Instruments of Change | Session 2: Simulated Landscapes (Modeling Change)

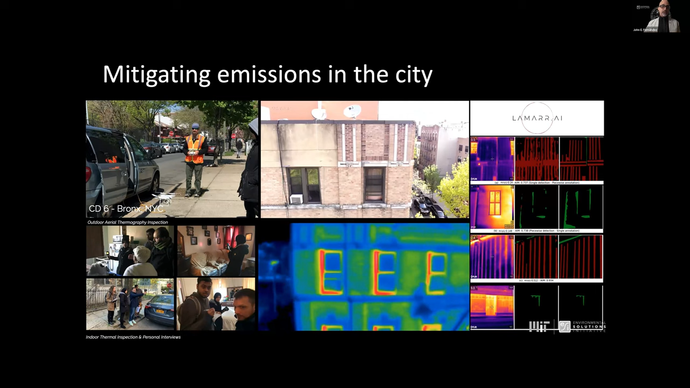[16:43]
This is very specific towards understanding thermal anomalies so that there's more efficient and economic retrofits of cities. But this idea of being able to scan the thermal landscape of the city, the thermal conditions within a city is work that we've done. That's at the building scale.
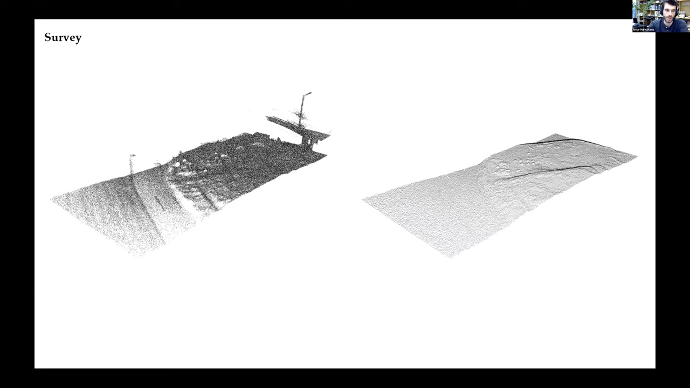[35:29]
So that is from the survey side. From the design side, there was a necessity to actually create a new modeling tool that would be able to
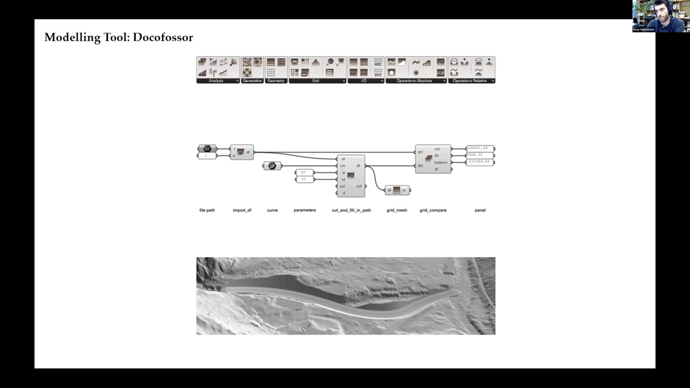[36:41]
was not only very helpful for robotic processes, but also for, conventional landscape modeling. And here you see some of these kind of functions that are there. So importing and exporting of data, then grid translations, and also some generative components.
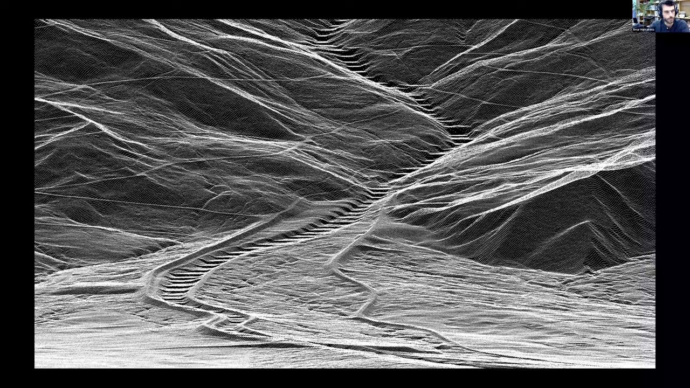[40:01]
And so here you see a similar view, but then stemming from a LiDAR survey that we did ourselves in detail.
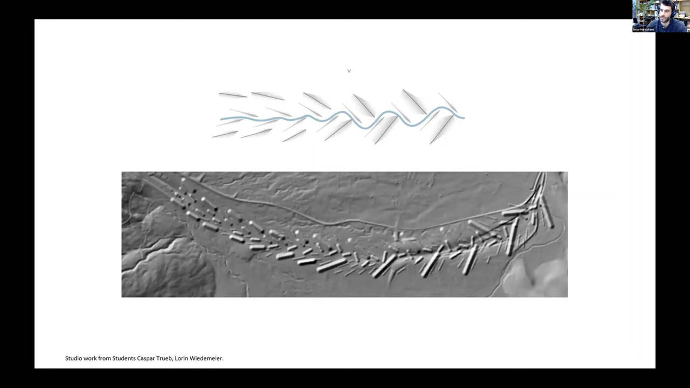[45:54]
So you see below, it's kind of very rough. So the check dams are taken out and there's a certain type of material manipulation. Which then is basically continuously worked on during the semester.
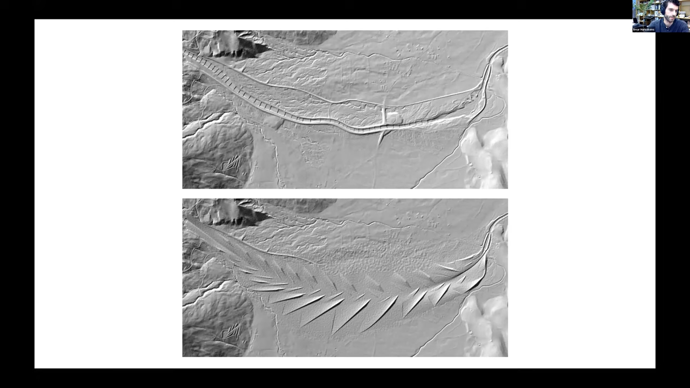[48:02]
this idea of maintenance is very important because without this maintenance, of course, the sedimentation and erosion processes would actually not be in dynamic equilibrium.
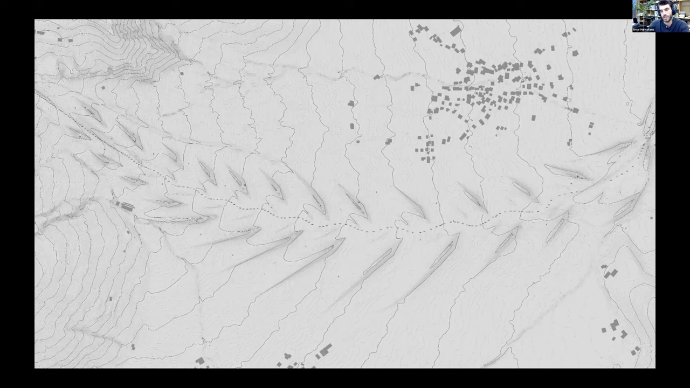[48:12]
Here again, the plan view of this, a very different kind of structure and also a visualization of this kind of landscape,
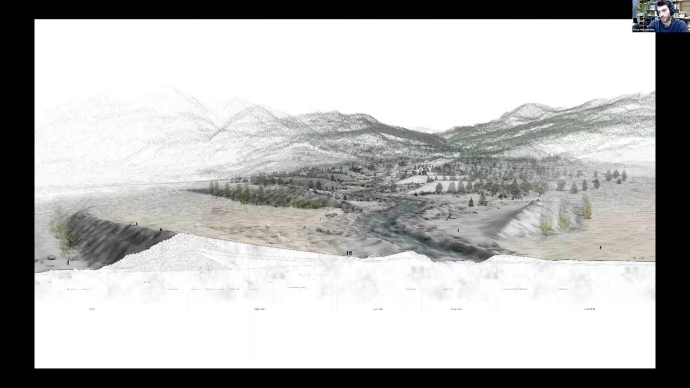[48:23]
where actually you can see that the structures are there, but there's actually a certain openness and a certain kind of infiltration of, for instance, agriculture and other leisure activities inside this landscape. And I'm almost there.